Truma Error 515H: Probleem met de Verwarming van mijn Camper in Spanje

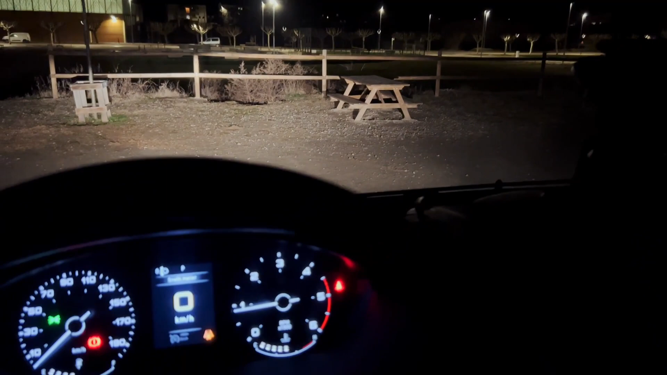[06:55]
Oké, ik ben echt terug geparkeerd op dezelfde plaats als ik stond.